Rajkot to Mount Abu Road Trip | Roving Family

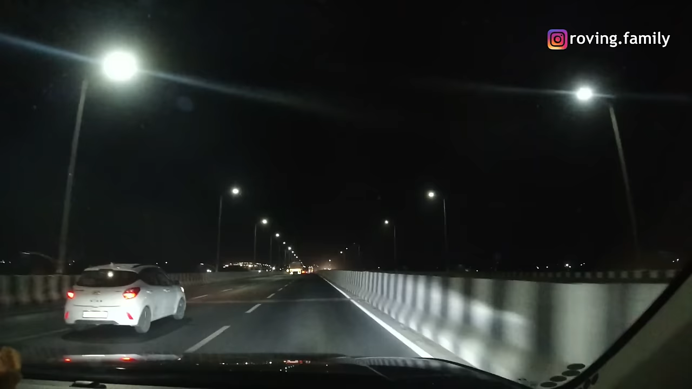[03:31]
कुछ-कुछ फ्लाइओवर कहीं तो मोस्ट अप दो पार्ट जो है अमदाबाद हाईवे का कंप्लीट हो चुका है अभी फिलाल हम लोग जोटीला और लिमडी के बीच में आए और राजकोट से नौन स्टॉफ ही चल रहा है लिमडी के आसपास अपन कहीं रूखेंगे लिमडी का आसपास गैलोप साता है वहीं प्लान कर रहे हैं कि वहीं पर 10-15 मिनट का हॉल्ट लिया जाएगा
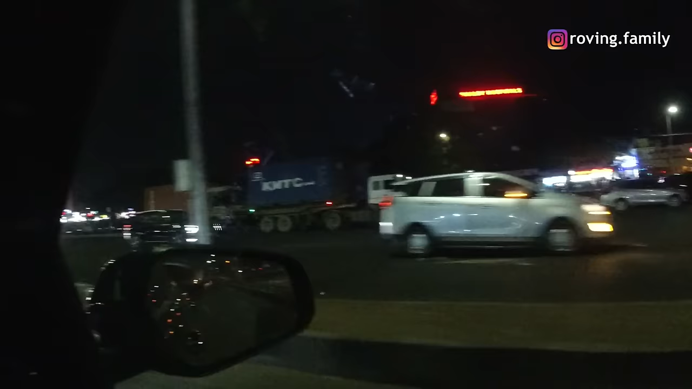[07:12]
तो देवी और सजनों रात के करीब पौने दो बजे स्वागत है आपका अमदाबाद में सटर्डे नाइट को देखिए
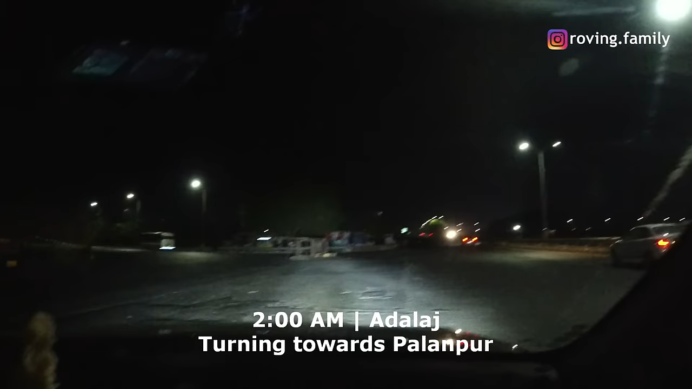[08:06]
गया है हाइवे छुड़ने का और यहां से हम लोग टन ले रहेंगे महसाना वाले हाइवे पर तो
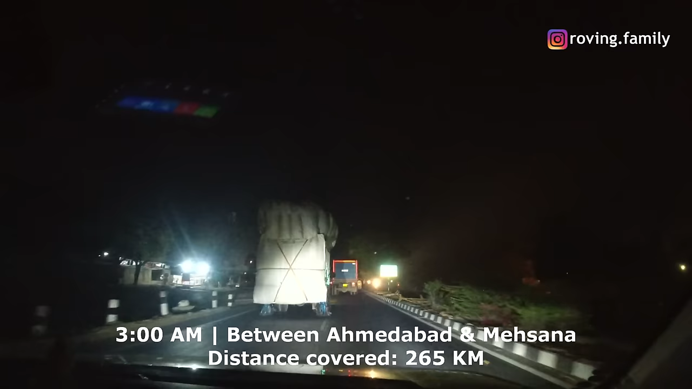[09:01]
मैसाना के बीच में कहीं है घर से करीब 265 किलोमेटर समने कवर कर लिया है पिछले साड़े पांच घंटों में अब आलकल के